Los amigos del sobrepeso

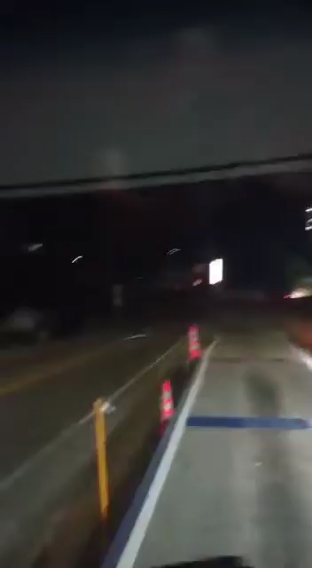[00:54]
y ya pasó la vuelta dale cuidado ahorita cómo es mire allá llega en el man desengancha su zorro 60 mil y siga su camino